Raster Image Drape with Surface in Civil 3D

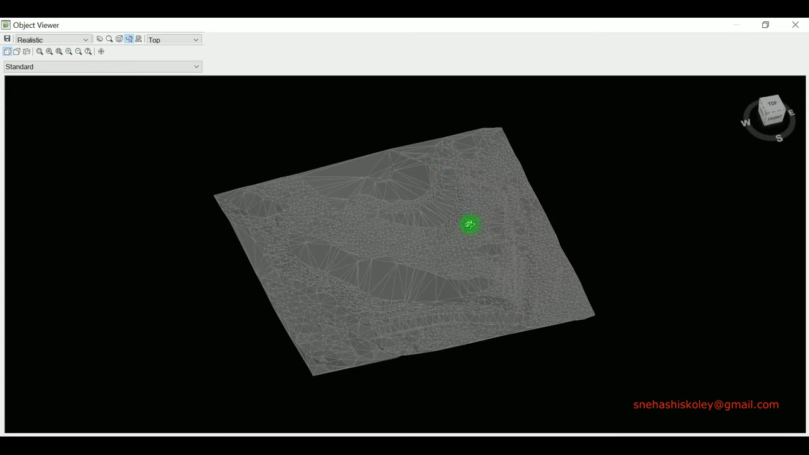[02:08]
एक आपके पास अगर इस ज्यगह का कोी इमेज फाइल है,
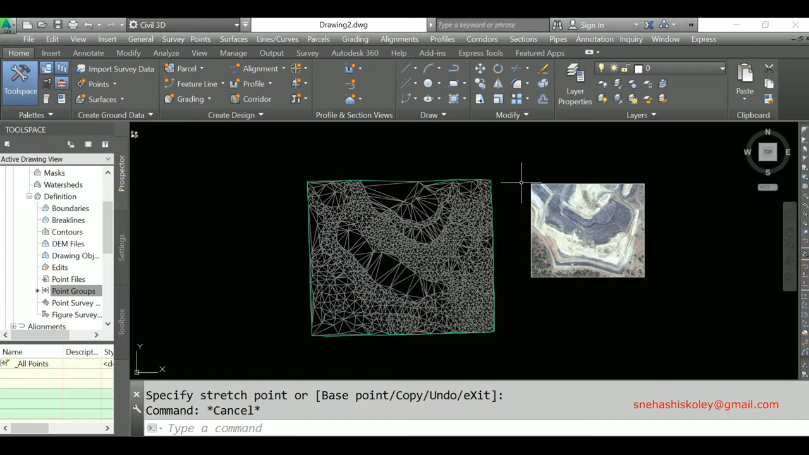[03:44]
को इसकी ऊपर में प्लेस कहूंगा तो सबसे पहले मैं यहां पर मुख कोई देता हूं और इस कॉर्णर को जैस्ट इस जगा पर बिठा देता हूं और फिर ऑल्रीड जैसे स्केल एंडोटेशन
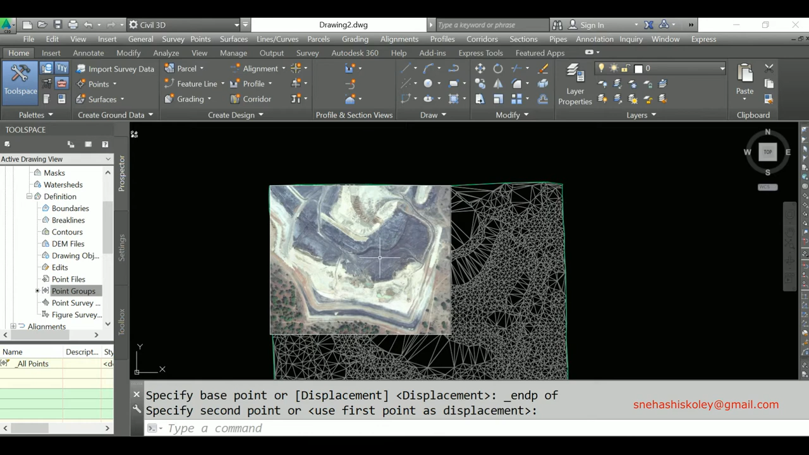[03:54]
एभी मैं अलग से वीडियो बना
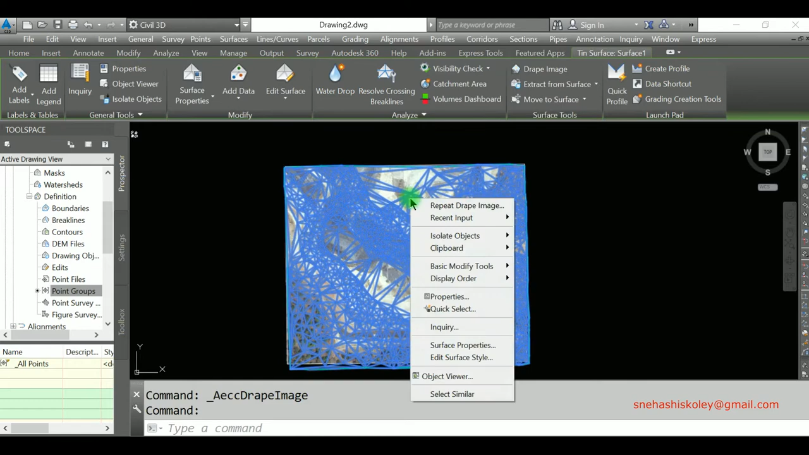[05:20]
इसको अगर मैं अब्चेक्ट व्थी व्यू में देखाऊंगा तो आप यहां पर देख सकते हैं कि अब्चान यहां